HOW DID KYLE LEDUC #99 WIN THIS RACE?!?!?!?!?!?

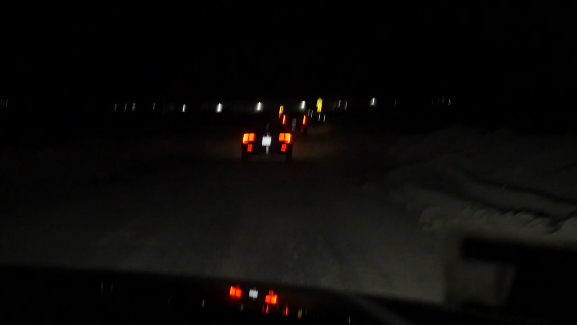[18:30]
Look at it. Yeah, that was a dick move. I know I have a lot of time flash and pop in the light bar. All right, boys, we're heading out.
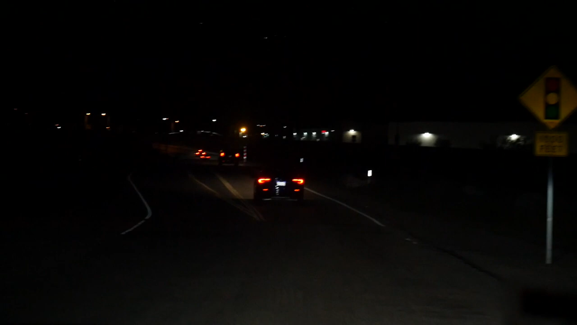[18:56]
Heading bouncy. Out. What am I doing? Wait, I'll take it this straight, right? Yeah, you're taking this all the way to 215.
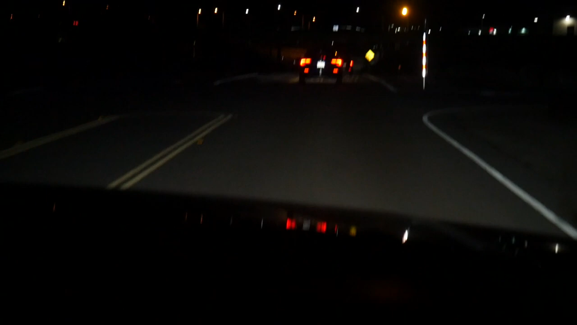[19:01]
Yeah, see, the cops are going to be hiding right here. Yep, we're looking out for cops, everyone. Yeah, we're in a race car. We're in Mama Suburban. Mama's Suburban door. One up here. Yeah, I saw. Straight back. Oh, they're already pulling fools over. No, his lights.
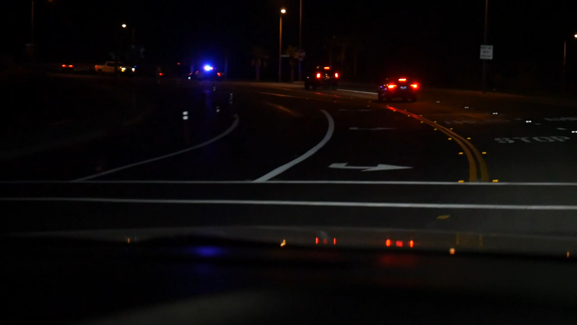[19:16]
Let's see if we should straight back this bitch. Alrighty.